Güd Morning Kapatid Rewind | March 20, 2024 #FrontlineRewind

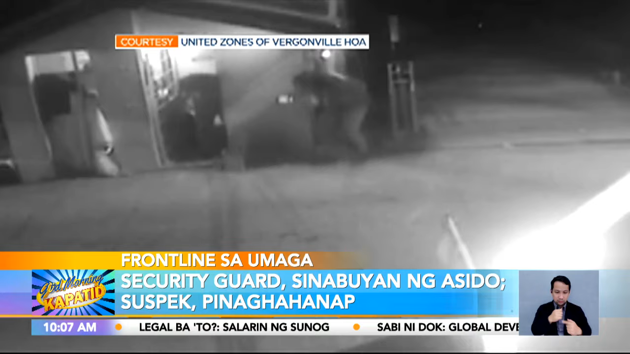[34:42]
Dito sinabuyan niya ng asido sa mukha ang gwardiya na mabilis tumakbo. Ngunit mabilis tumakbo ang salarin.